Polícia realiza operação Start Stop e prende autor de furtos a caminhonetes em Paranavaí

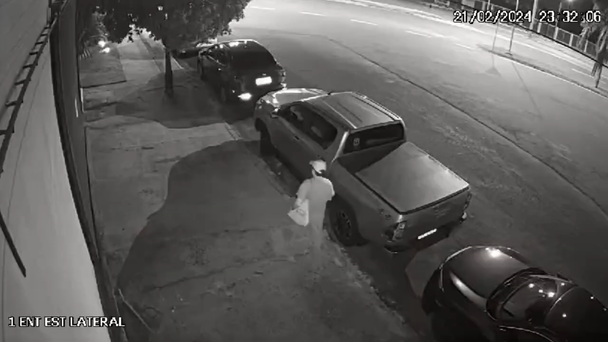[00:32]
Imagens de câmeras de segurança flagraram o momento em que ele consegue furtar uma das caminhonetes em Paranavaí. Reparem que a ação é rápida e em menos de dois minutos ele consegue entrar e furtar o automóvel.